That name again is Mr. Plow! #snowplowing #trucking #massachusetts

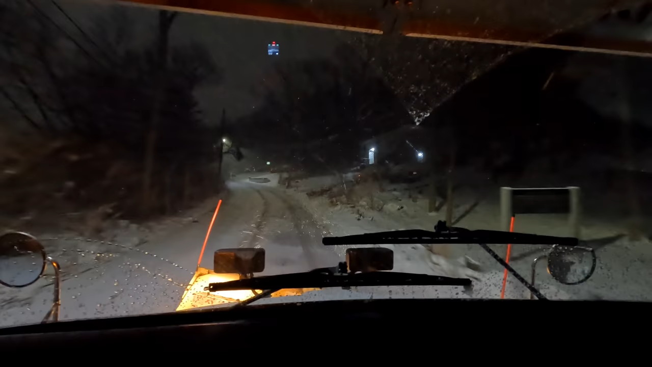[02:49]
Saturday morning, making my first pass.
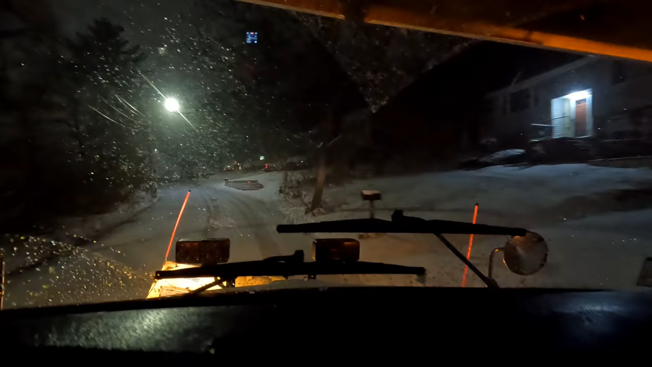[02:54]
Really, it's just an annoying, blowing snow. Not really dropping any accumulation out yet, but it's supposed to get bad.
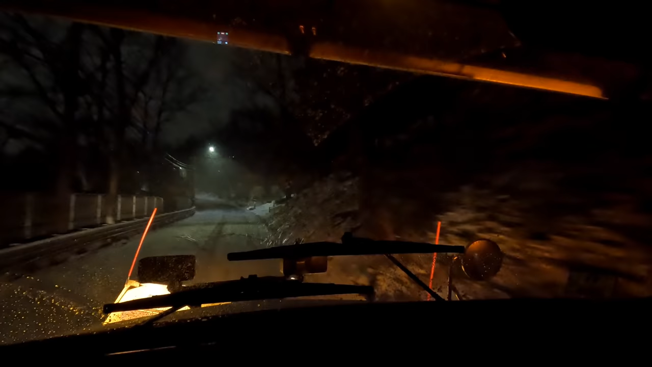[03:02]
We'll see what happens. Right now, it's nice.